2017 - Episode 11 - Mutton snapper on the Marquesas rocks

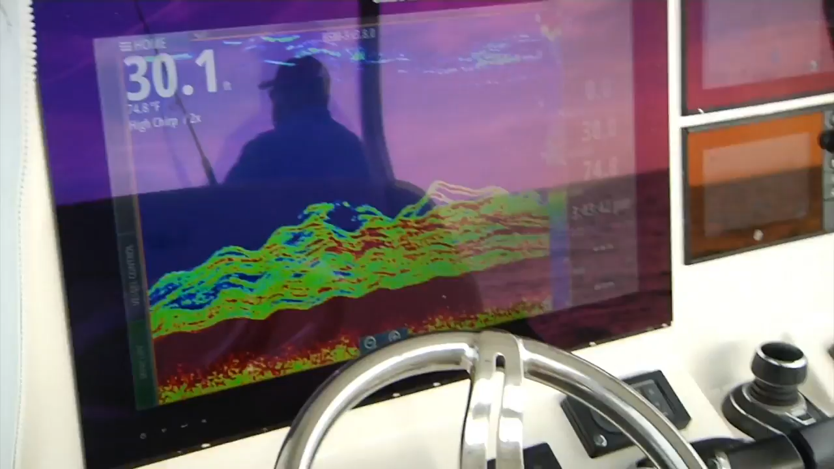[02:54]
So we blew up the bottom and were able to really see in fine detail all the structure that was down there.
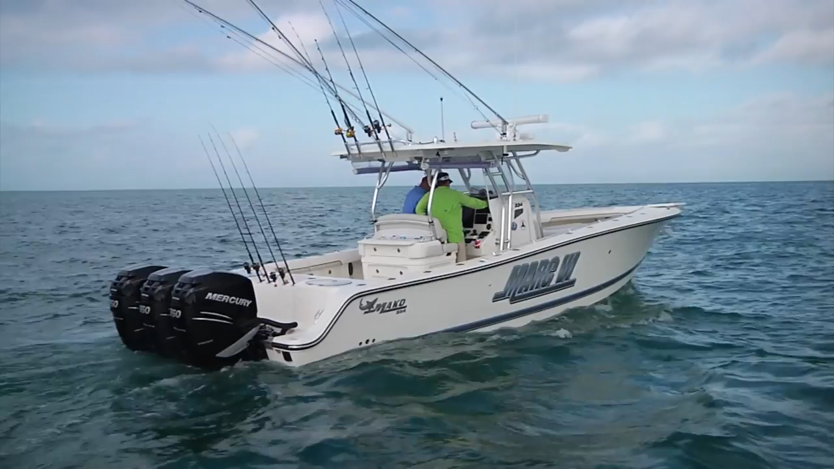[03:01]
And we were looking for those rock piles that had pretty much a good amount of relief,
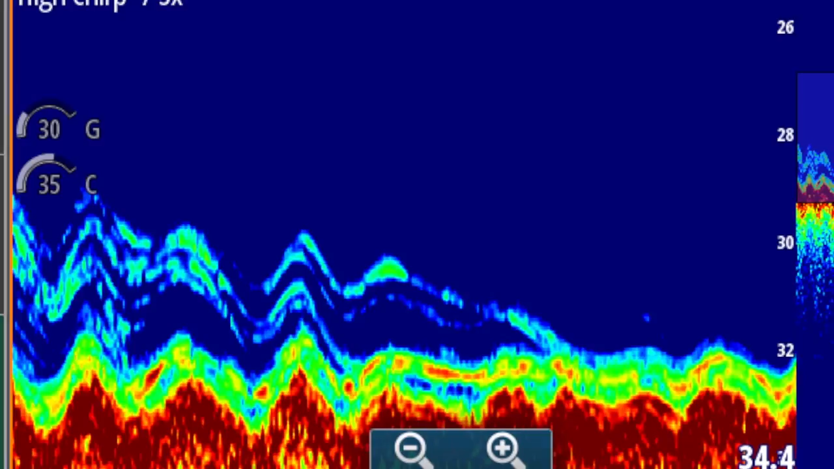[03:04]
but yet had a lot of life in terms of juvenile yellowtail, bait, and even groupers on them.